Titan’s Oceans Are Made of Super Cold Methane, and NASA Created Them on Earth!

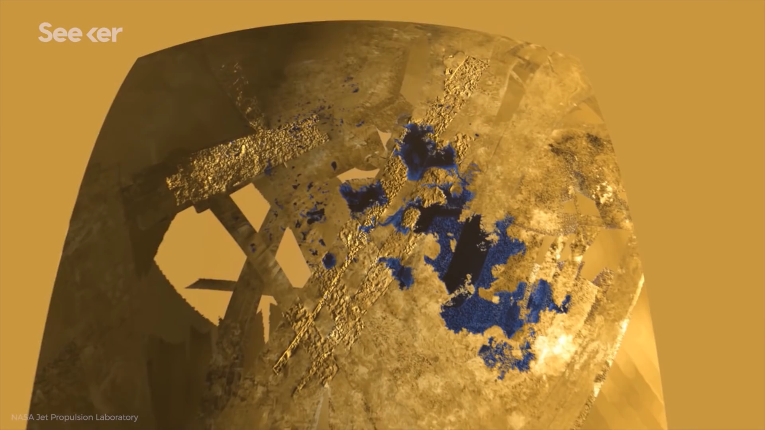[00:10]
Researchers are studying two main oceans on the moon Titan, the Krakenmare and Liea Mare,